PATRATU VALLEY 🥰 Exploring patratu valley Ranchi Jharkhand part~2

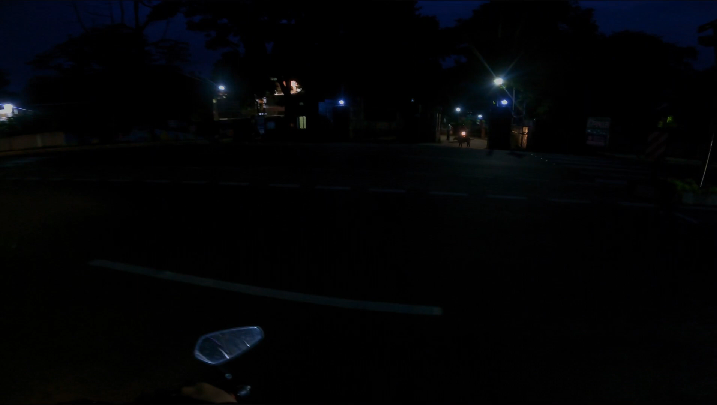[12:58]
और इस पर लिखा क्या हुआ है देख लो,
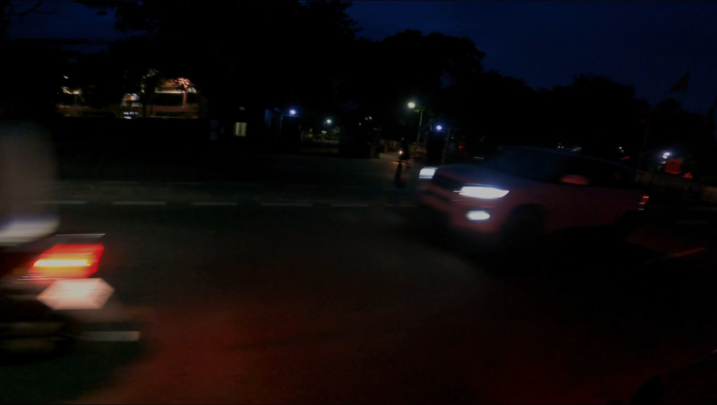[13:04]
रिन पास कांके चौक, तो कांके चौक पे ही है पागलखाना। तो डॉक्टर लोग जा रहे हैं अंदर लेकिन हम लोग नहीं जा सकते भाई, लेट्स गो।
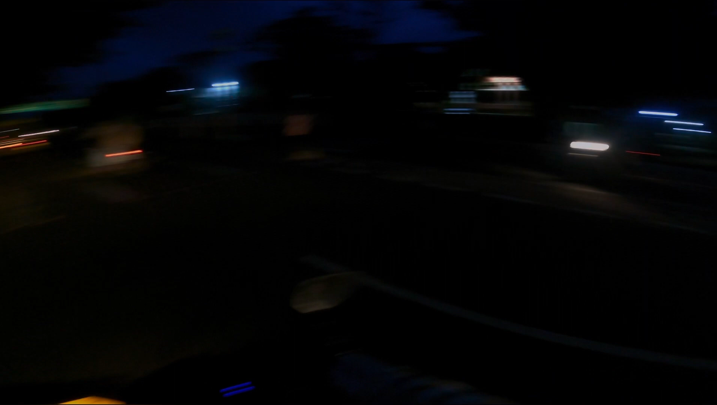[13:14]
मौसम को बदली कर दे, जो भी पागल रहते हैं उसको यहीं पे लाया जाता है ट्रीटमेंट के लिए।
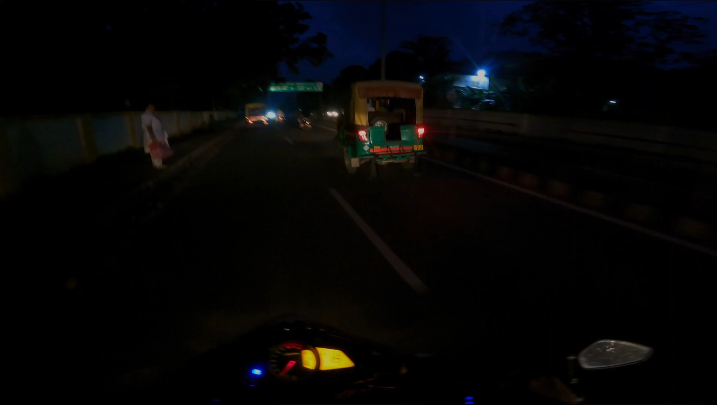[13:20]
और दिखा दिए, ये वाला आओगे तो ये बोर्ड भी दिख जाएगा आप लोगों को, तो समझ जाना यही है पागल खाना यहाँ का।